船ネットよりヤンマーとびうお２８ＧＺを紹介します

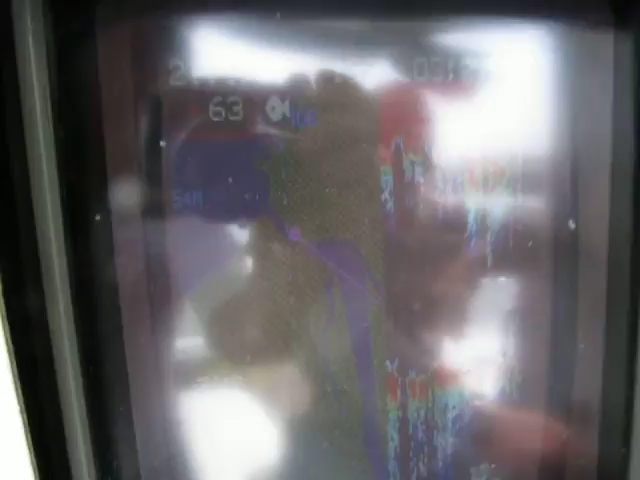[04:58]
かるけどね。 スピードがどんどんどんどん上がってくる。 わかります。
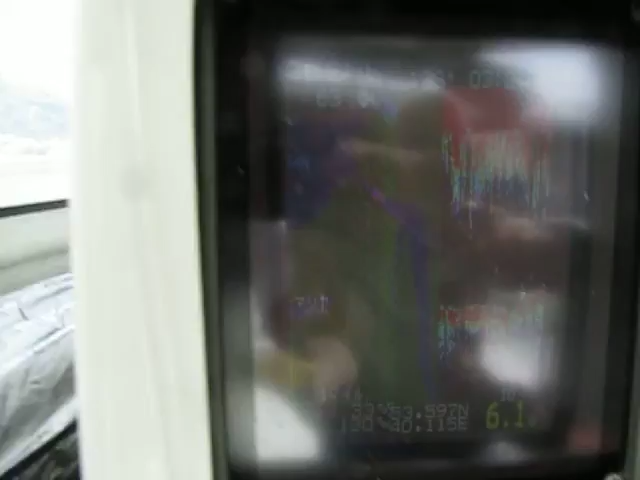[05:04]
24ぐらいいってます、ずっとしてたら。 なるほど。 これ機械が古いから何ていうの、あれ遅いよね。 あ、計算がですね、 計算が。